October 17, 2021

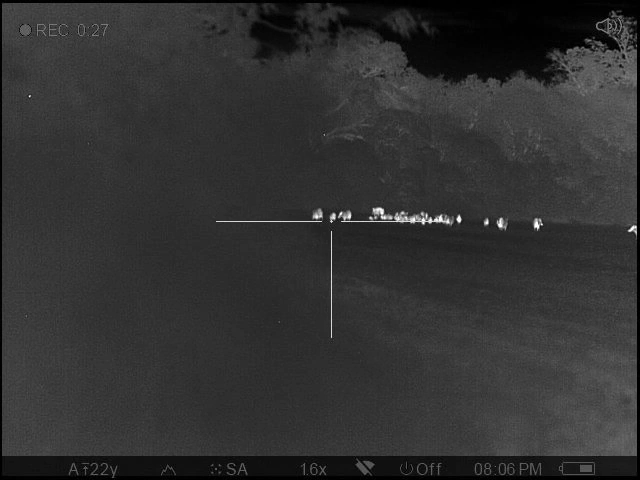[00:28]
He made it out of the field.
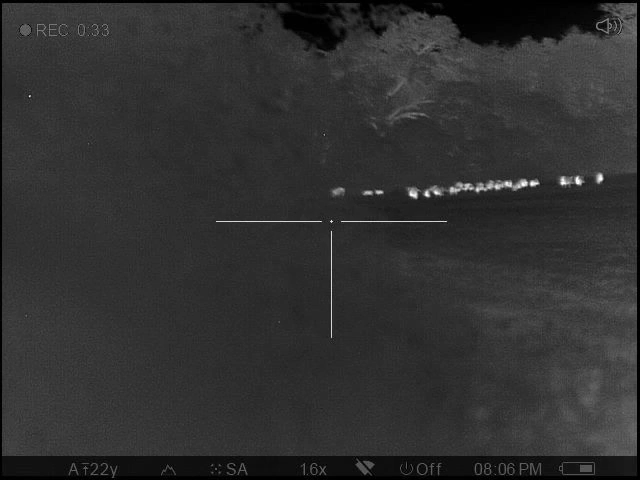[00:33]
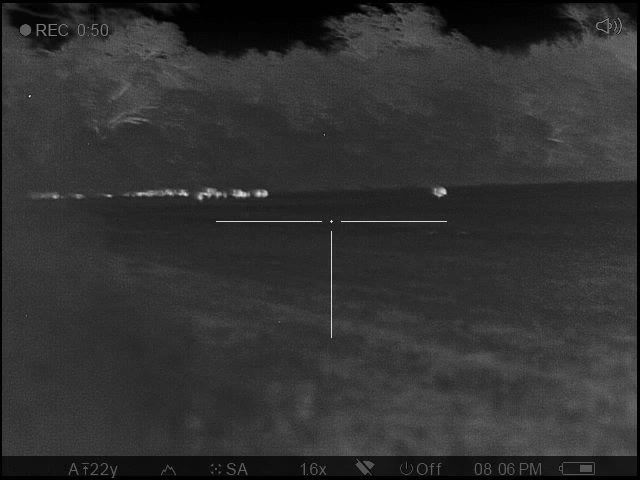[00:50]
Now they're all going the other way, they left him. No. They all went into the trees.
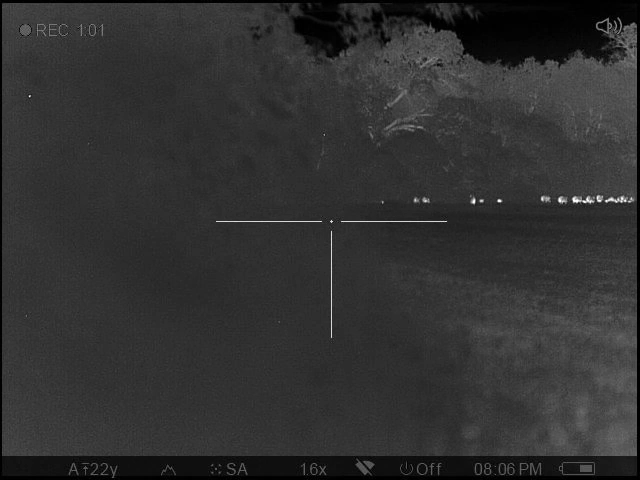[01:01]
And he had like 20 of them follow him. But now they're all coming back out.
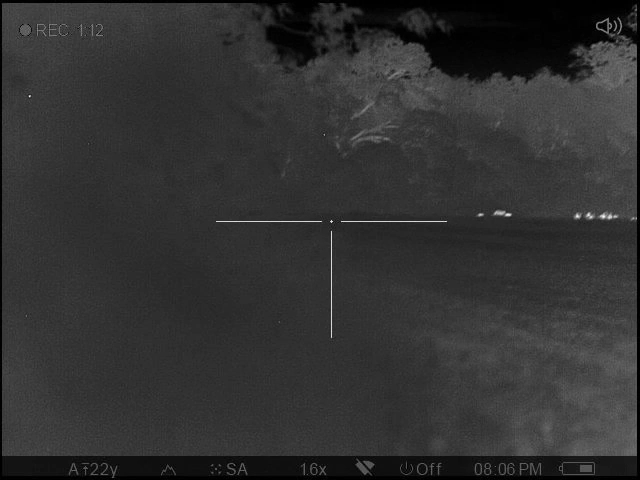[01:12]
I think he died in there. They're all coming back out.